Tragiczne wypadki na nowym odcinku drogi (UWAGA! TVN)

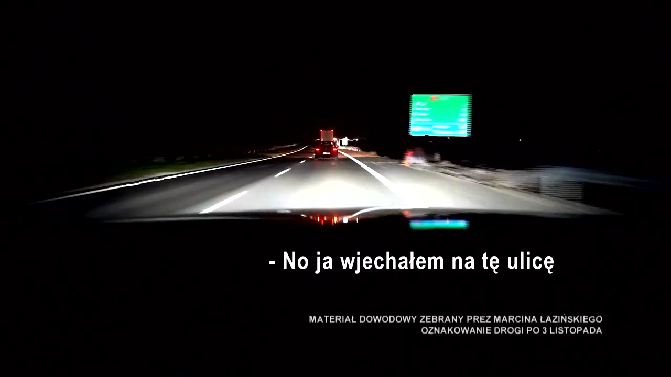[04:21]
Przekały dla mnie szaki. Pomyślałem, że jestem na autostradzie i mówię, że się wietrzem był naprzeciwko i samochód.